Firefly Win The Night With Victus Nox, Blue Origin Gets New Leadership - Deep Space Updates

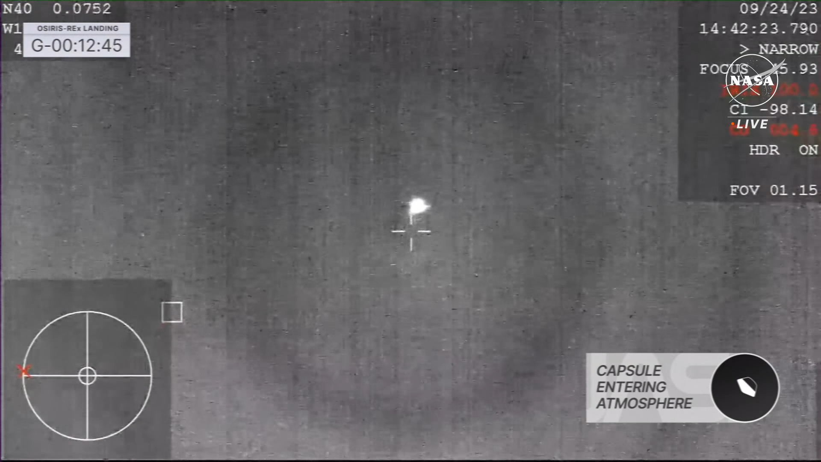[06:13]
OSIRIS-REx returned its sample to Earth successfully. I was watching this and I was on the edge of my seat as I saw no parachute coming out,